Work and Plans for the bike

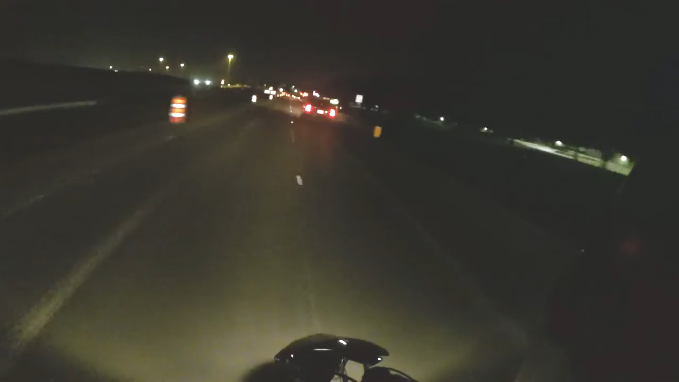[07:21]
I gotta get home when we get drunk it's important so get the fuck out of my way people I'm getting over there screw you oh shit what's going on here notice that that could have been bad I don't really have the best of tires right now
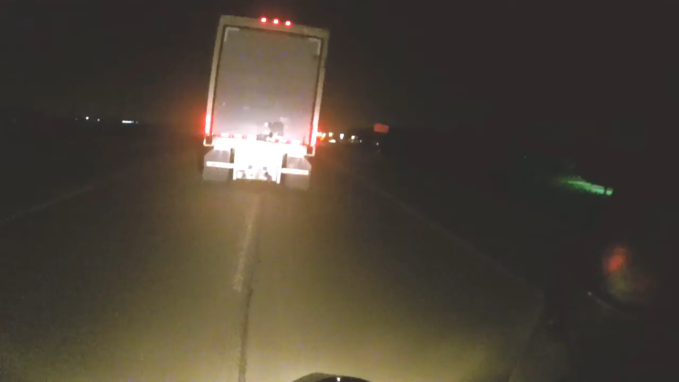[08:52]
I mean I'd see it for a split fucking second and then boom I'm dead too along with that dead body that was probably a dick move that guy was actually gaining pretty quickly on me I think I didn't really tell but I feel like he was